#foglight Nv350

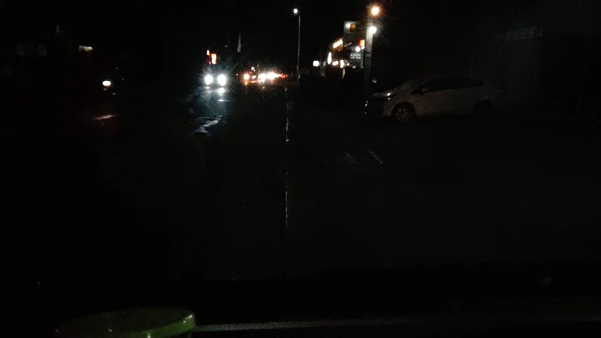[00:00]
So, install natin na NB350 So, sir Roland, galing pang nabotas to So, ito yung install natin Naka medium tint sya na ano
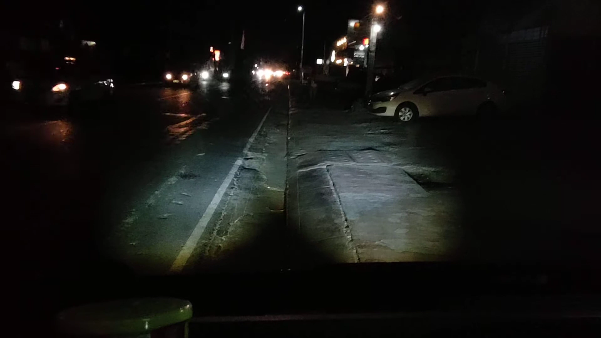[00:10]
na tint So, ito yung white Ito yung yellow So, pwedeng sabay yan, dalawa So, yan, combination sya Yellow, tsaka white So, pwedeng sabay So, ito yung nasa loob NB350 Pag nasa labas, yan sya So, pag late lang yan, kanabit natin sa kanya So, galing pang nabotas si Cel, dumabi pa din sa Marikina Thank you, sir Salamat